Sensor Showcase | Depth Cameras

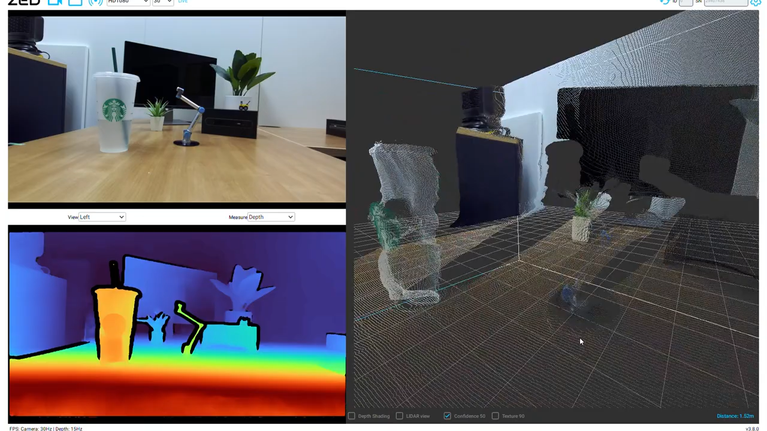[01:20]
To calculate depth of a pixel, the camera's processor takes angle measurements from each camera, and along with the distance between cameras, it can triangulate the associated depth. Both the Oak D Pro and the RealSense use infrared light projection, an additional method of depth sensing.
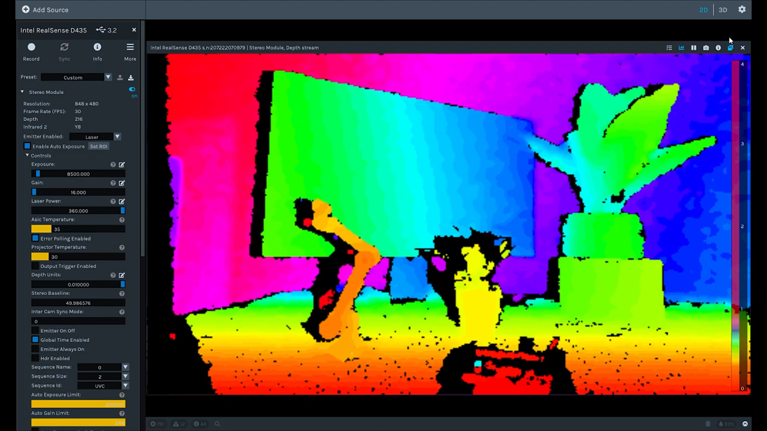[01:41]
Both the RealSense and the Z2i cameras also have an embedded inertial measurement unit which can measure orientation and acceleration of the camera in 3D space.
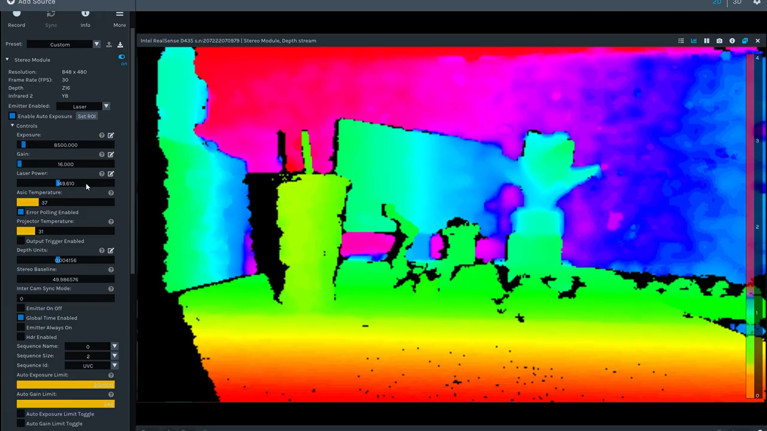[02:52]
The Intel RealSense D435i is ideal for applications requiring a wide field of view or for objects in motion.
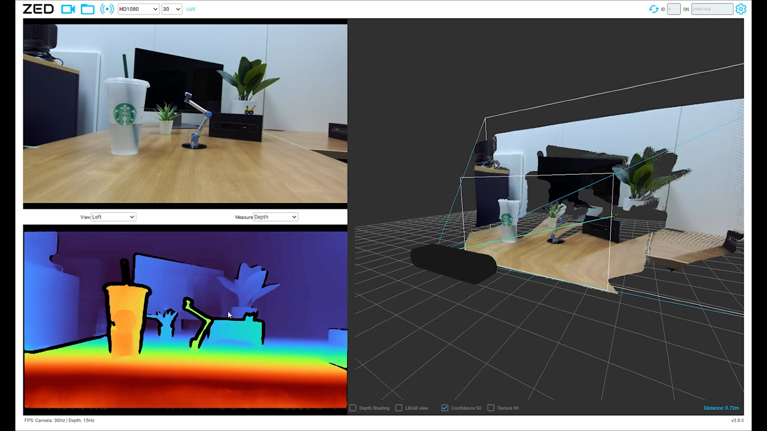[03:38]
It uses stereo depth sensing and can come with a built-in polarizing filter to minimize reflections and improve lighting and coloring of outdoor images.
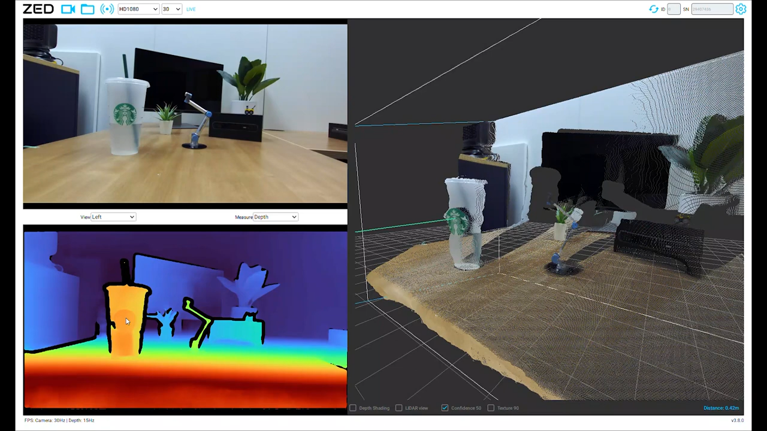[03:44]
An interesting feature of the Z2i is that it also has built-in object or skeleton tracking as well as obstacle detection for people, vehicles, and custom objects.